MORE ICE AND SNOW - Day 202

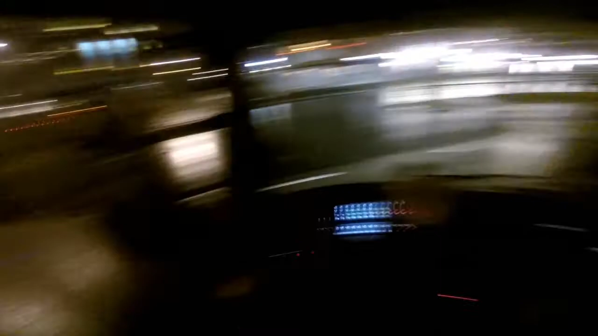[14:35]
Okay, let's take it easy right now, shall we? Okay, so yeah, that intersection right there is a big problem, especially if you're coming out from the way from the road I came out from. The building is that was to my left is